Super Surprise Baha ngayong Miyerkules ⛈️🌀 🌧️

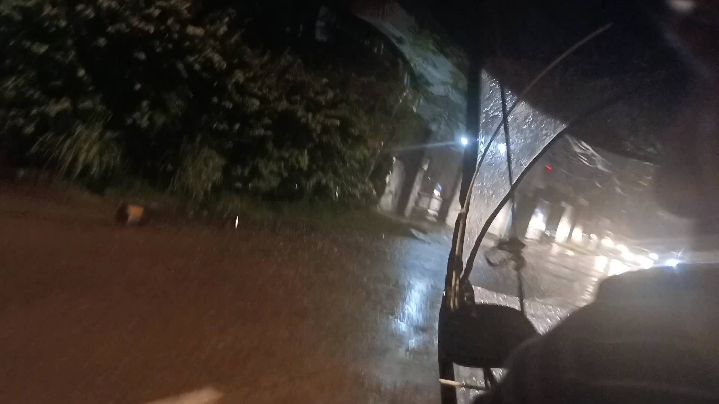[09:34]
Hala! Da-uy! Maula gining sa una katong kuan ba? Naabot sa atop ang tubig. Naabot talaga sa kuan, oy! Baking! Baking! Baking! Baking! Bakiro!
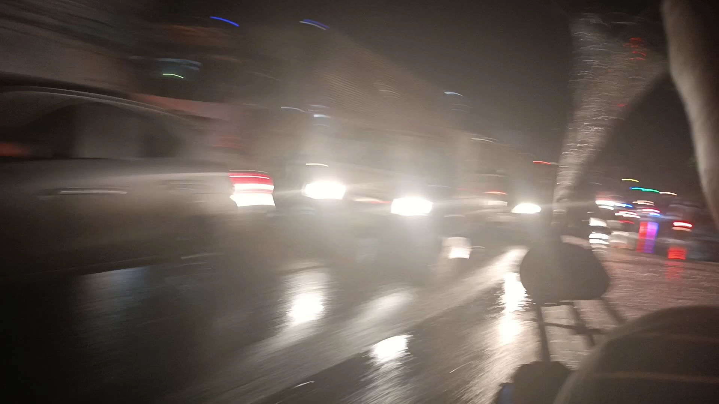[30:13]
Puro sakyanan. Motor ay papaulit. Wala mo uli nga sakyanan.